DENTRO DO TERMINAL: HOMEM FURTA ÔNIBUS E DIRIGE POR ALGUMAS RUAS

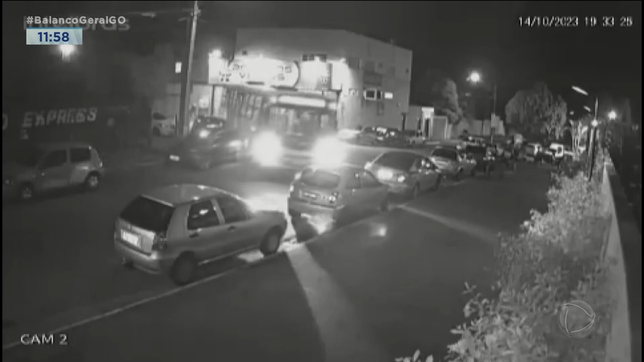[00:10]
Saiu ali arrastando carro, aquela coisa, dirigindo na contramão e tudo mais, e isso acabou provocando danos em vários veículos, e a Natália vai trazer informação.